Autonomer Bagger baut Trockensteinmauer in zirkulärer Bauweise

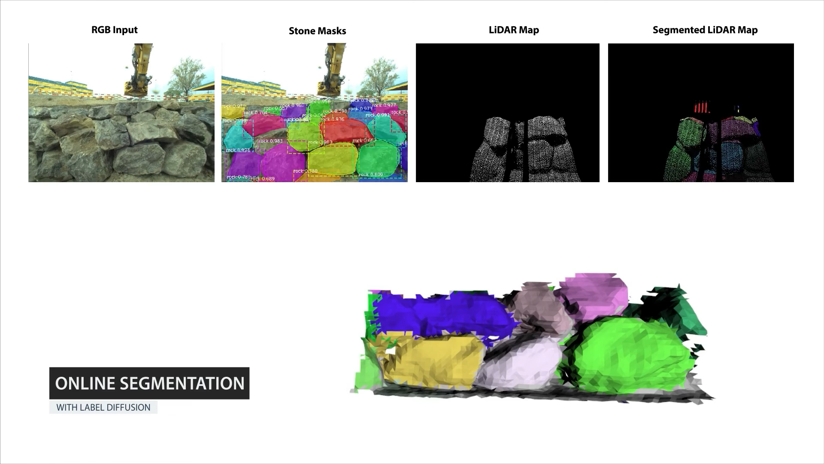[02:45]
Using the trained model, the system isolates individual stones in images collected by a cabin-mounted RGB camera,
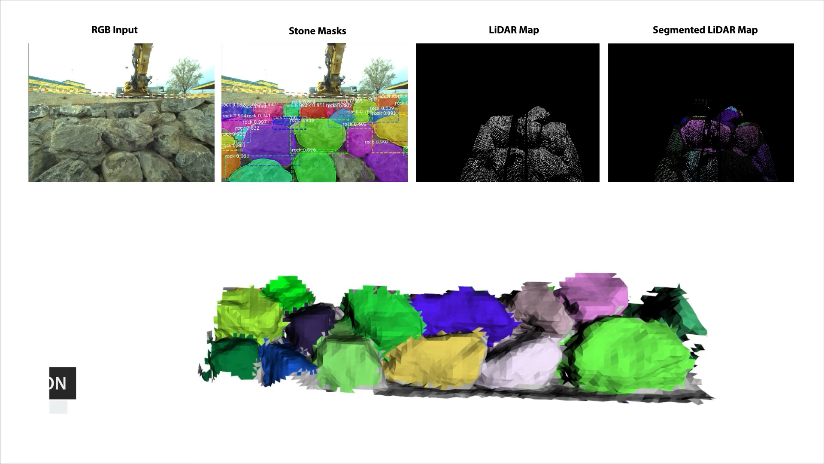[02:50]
and these stone instances are propagated onto the accumulated 3D LIDAR map using a graph-based label diffusion approach to enforce consistent boundaries between objects.
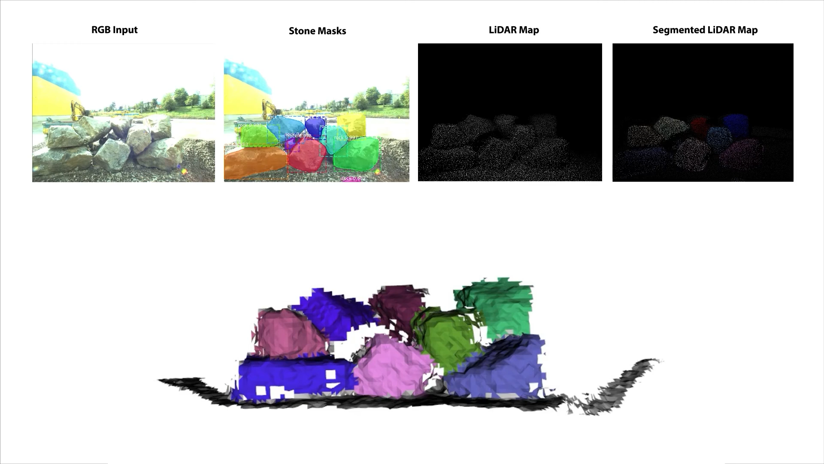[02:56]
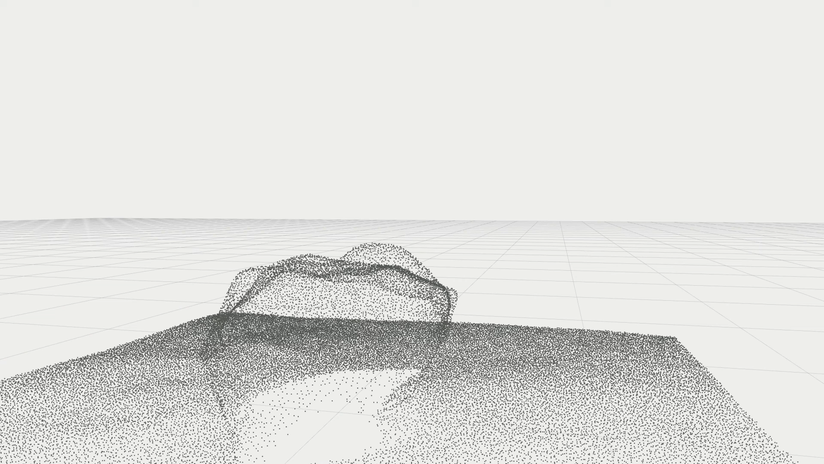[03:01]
The segmented stone clouds are fed into the grasp planner, which identifies and ranks grasp hypotheses,
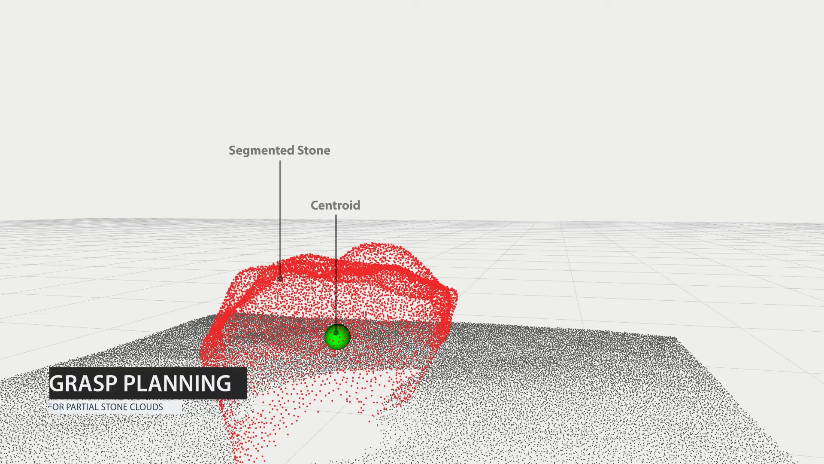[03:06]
classifying them for force closure validity while avoiding collisions with the remaining points in the base map.
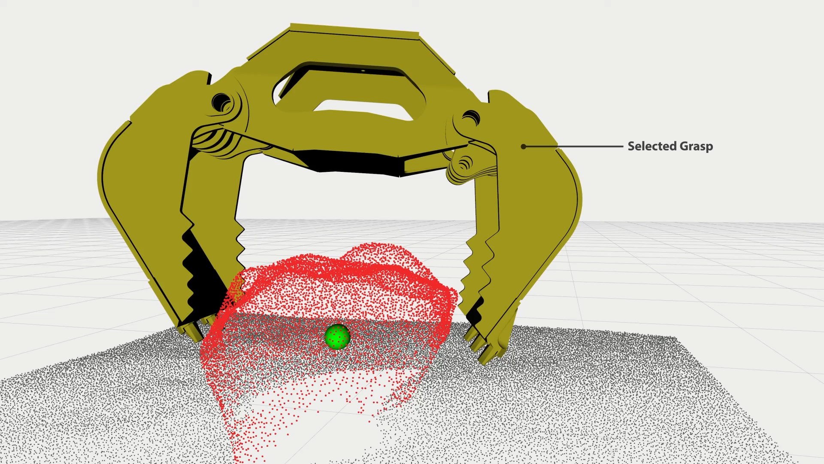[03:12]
Planned grasps are autonomously executed, and a full, detailed 3D model of each stone is obtained by in-hand scanning.
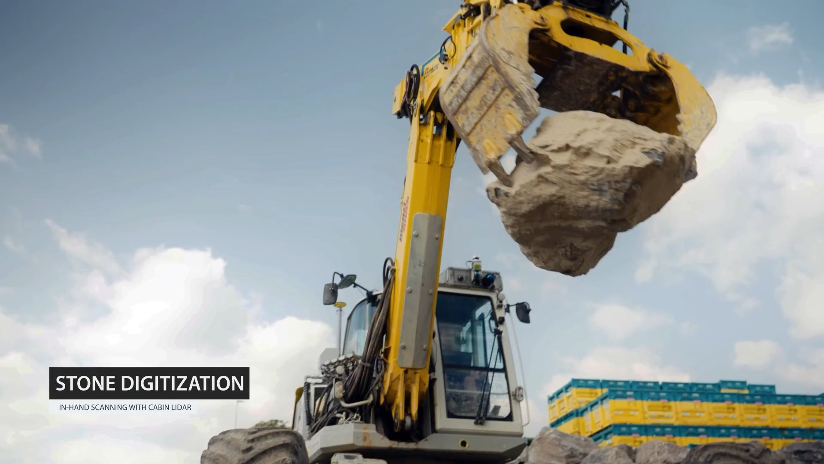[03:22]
Using the cabin-mounted LIDAR, we accumulate points on the stone's surface,
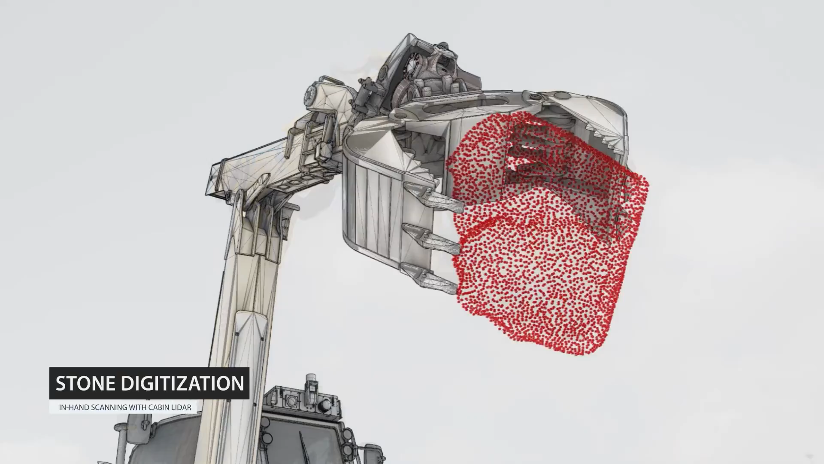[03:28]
relying on the known kinematic state of the excavator to filter out self-seen points on the excavator's gripper.
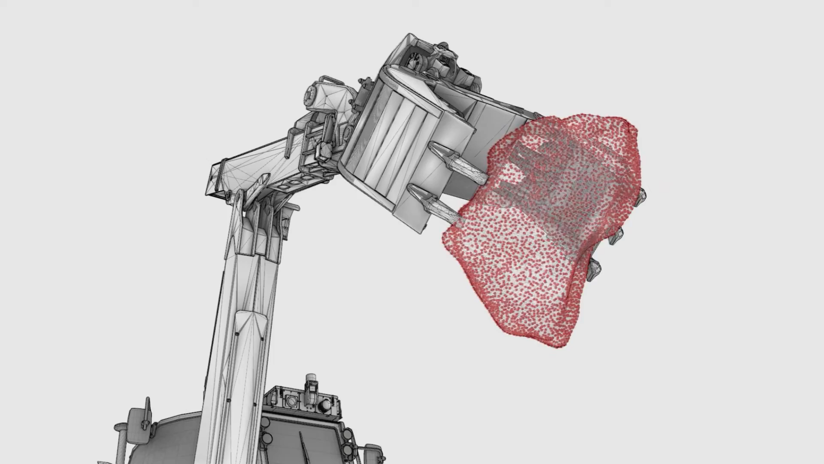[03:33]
These accumulated points are then meshed using Poisson reconstruction.
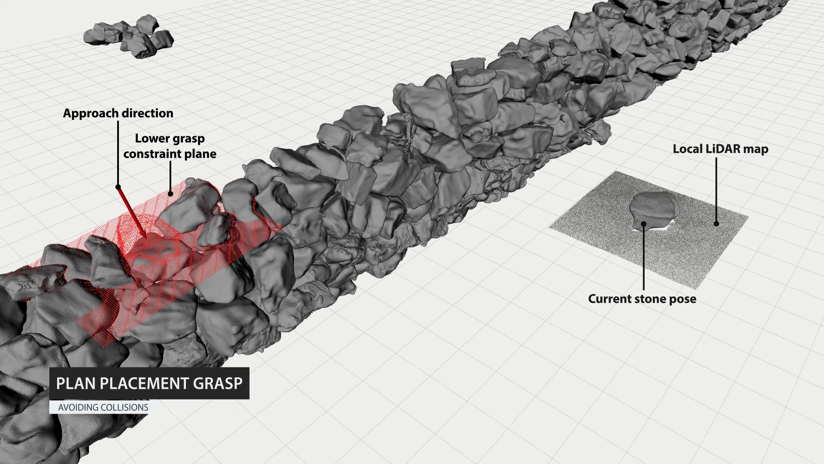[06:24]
this time augmenting the lidar map with points populated on the known mesh geometry and extending collision constraints to both ends of the pick-and-place sequence.
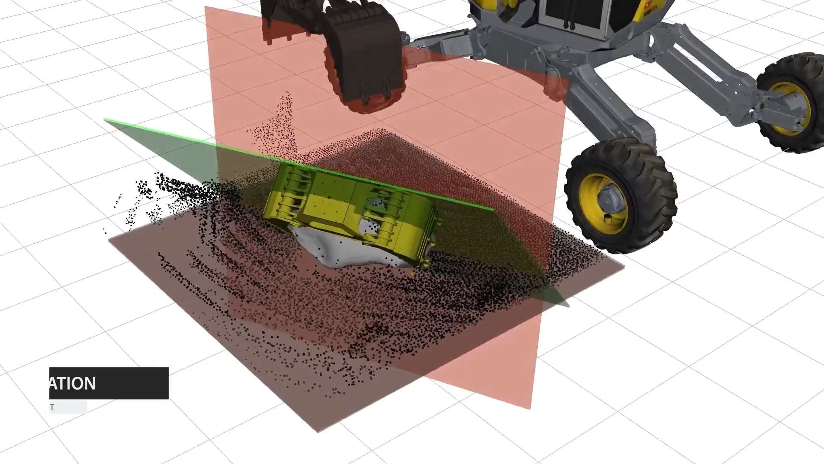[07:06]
As many stones must be placed with specific orientations in areas with tight collision constraints,